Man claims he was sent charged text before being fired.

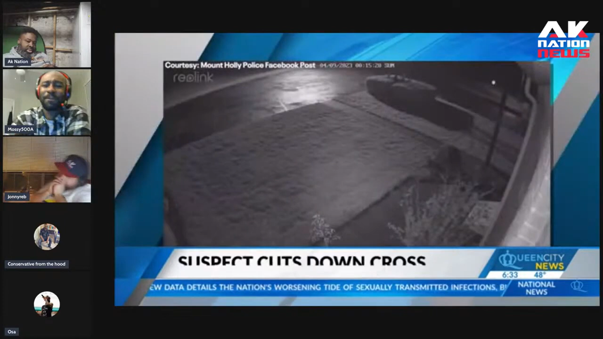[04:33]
You can hear the sound of the saw from video captured by a surveillance camera
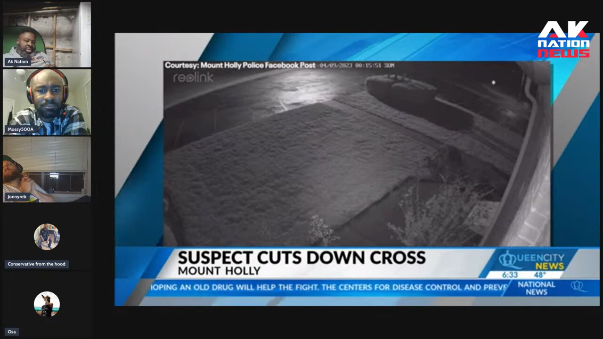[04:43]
just after midnight Sunday at Cornerstone Family Worship Center. In the video, you can see someone cutting down the 20-foot cross in front of the church on Rankin Road.